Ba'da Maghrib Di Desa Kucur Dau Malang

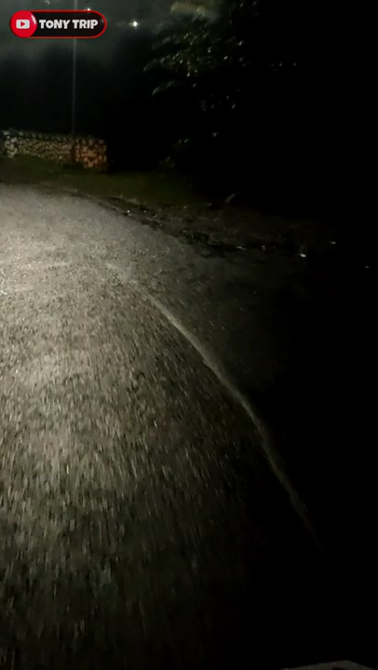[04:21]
posisi kalau gerimis seperti ini habis hujan seperti ini rame bro tapi kalau terang waduh oderanya agak sepi waduh jalannya gak keliatan bro aduh lampunya